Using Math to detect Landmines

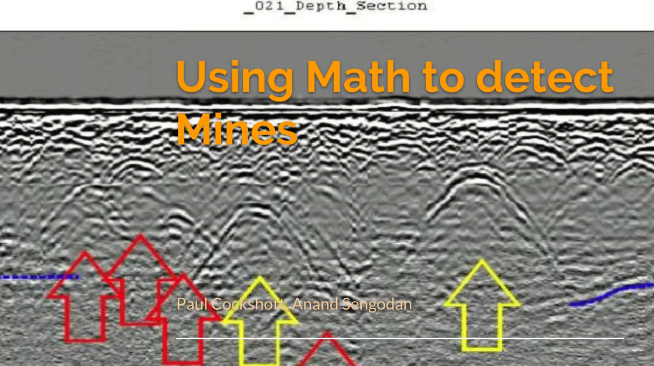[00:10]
Now for something completely technical. I'm going to describe work that I did with Dr. Sen Godin on how to detect landmines using mathematical techniques.
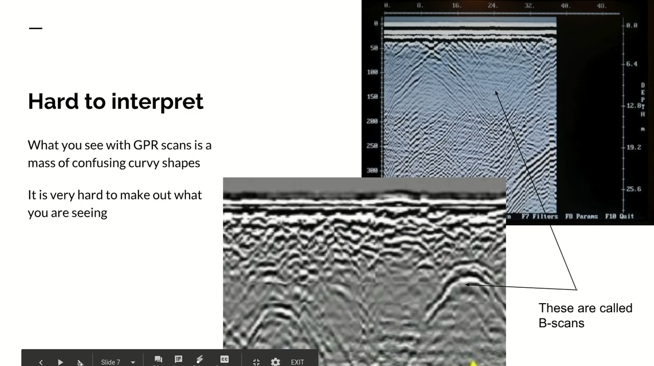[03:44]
So radar techniques would be preferred but they're very hard to interpret. If you just use an ordinary ground penetrating radar radar and run it along the ground you get really weird pictures with lots of curves and apparently lots of layers. It's very hard to make out what you're seeing. These types of pictures are called in the ground penetrating radar terminology a B scan. An A scan is what you get if you hold the radar in one position and just get an echo back at various depths.
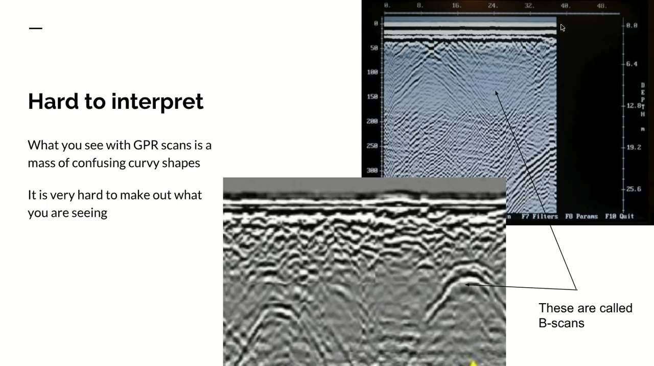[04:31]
A B scan is what you get if you scan the radar across the ground. For an archaeologist that would typically occur with a wheeled device rolling it across but you obviously can't use a wheeled device for landmine detection. Now why don't you get a nice picture like on a ship's radar? This type of radar set is a planned position indicator and when you're on a ship and read those radars you see things which are clearly recognizable as islands, other ships and it looks just like a map.
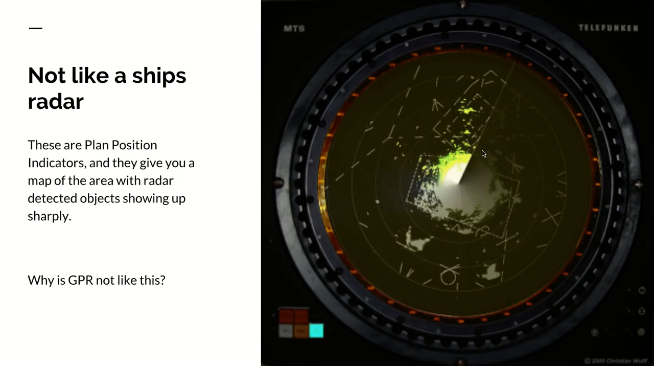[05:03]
Why doesn't ground penetrating radar give you this kind of nice picture?